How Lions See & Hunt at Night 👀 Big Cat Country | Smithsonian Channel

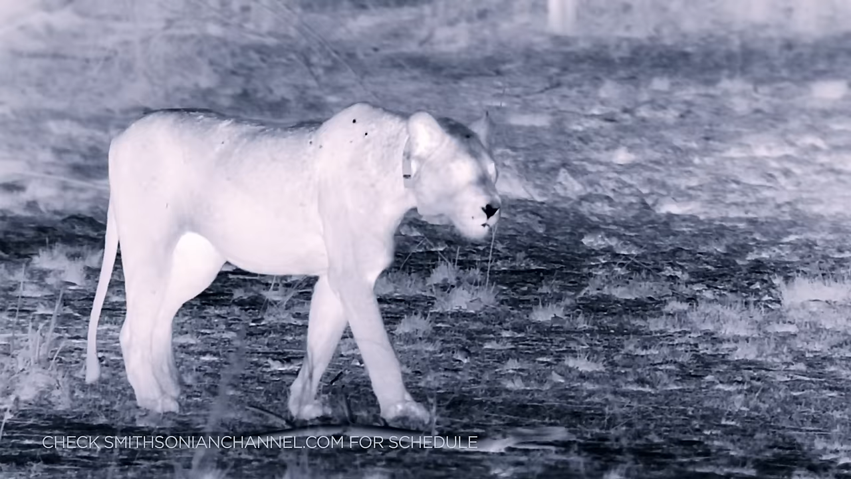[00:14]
This is her time. Now she can see the prey better than they can see her. A reflective layer behind her super-sensitive retina bounces light back through her eyes. Amplifying the brightness of the animals she stalks.
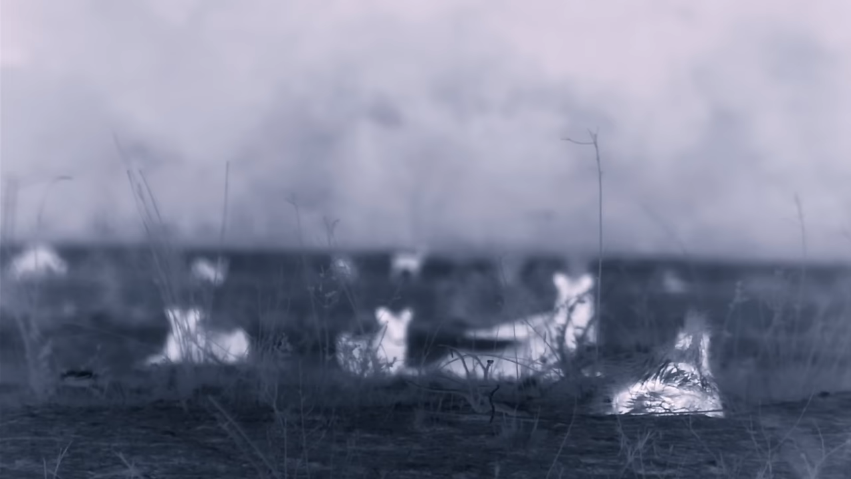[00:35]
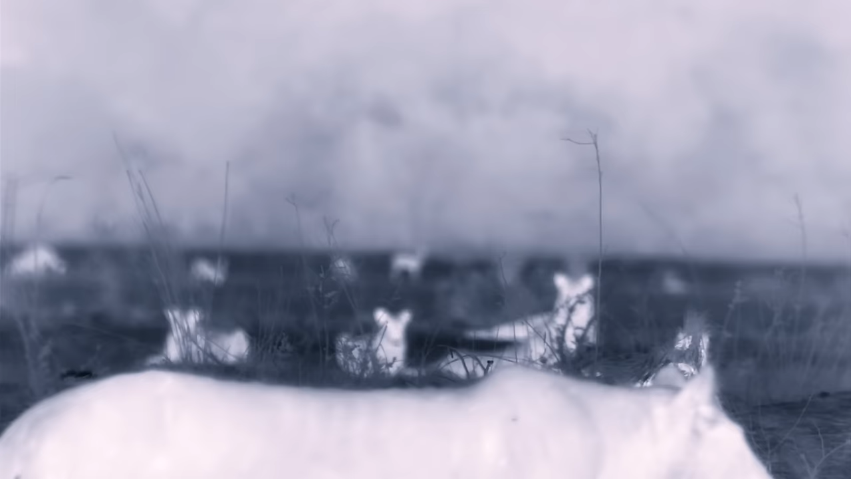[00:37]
But there's a catch.
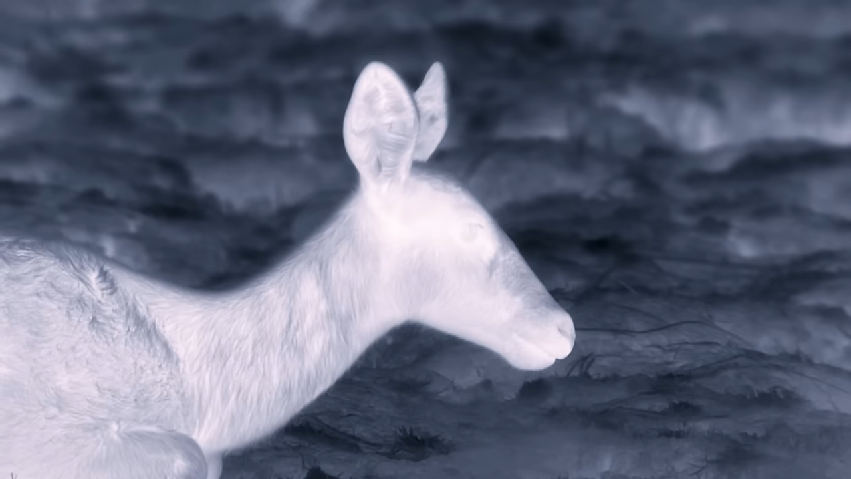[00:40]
Unless prey is moving, the lions won't spot it.
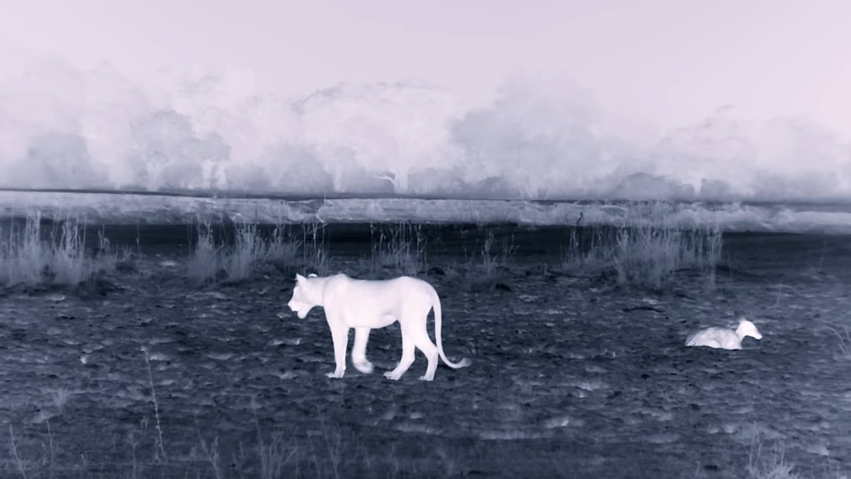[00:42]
The Hollywoods miss an easy meal.
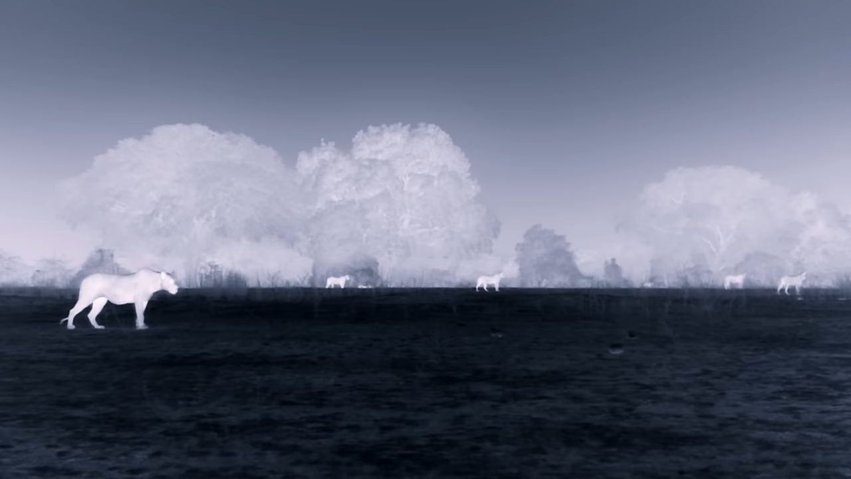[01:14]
The rest of the pride fans out.
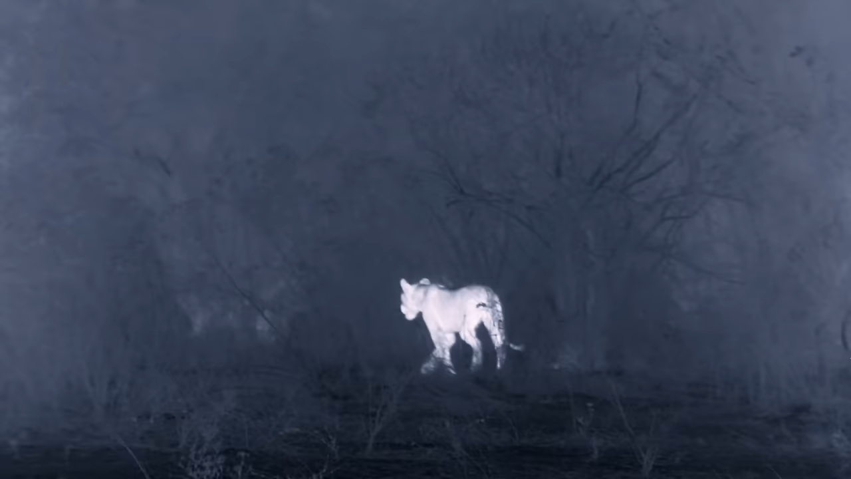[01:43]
The End Startled by an alarm call,
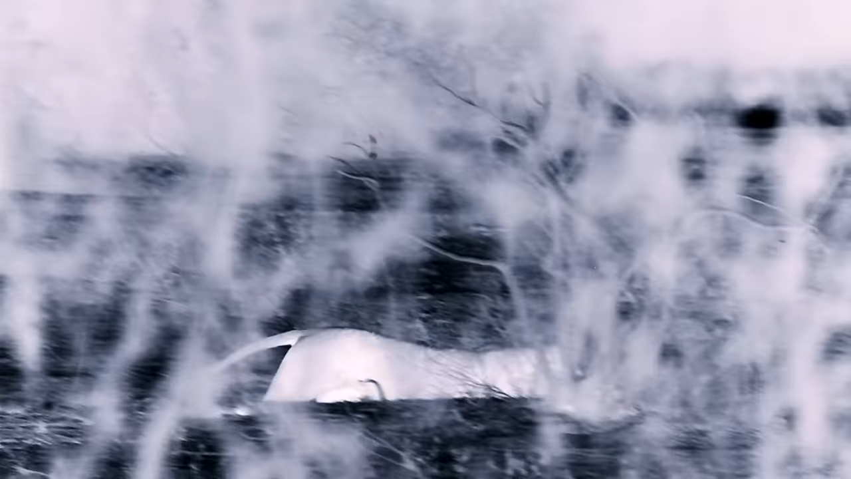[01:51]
the pukku runs straight into a trap.
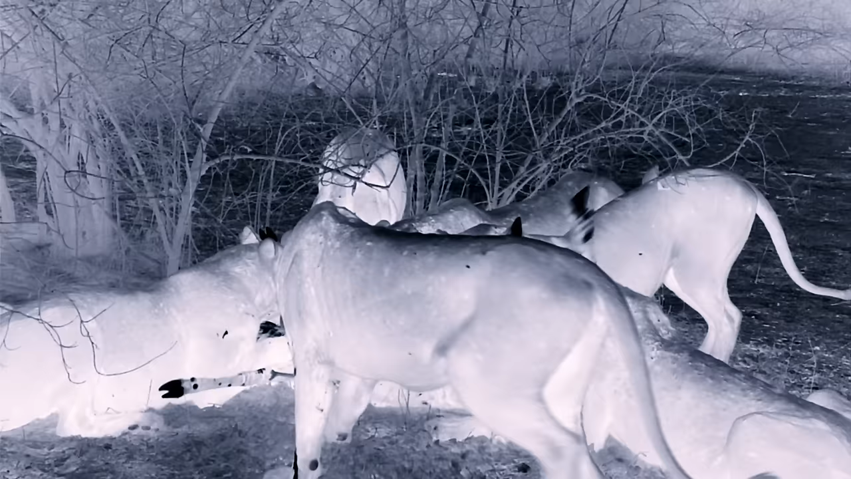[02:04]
devouring their meal before any unwanted guests arrive.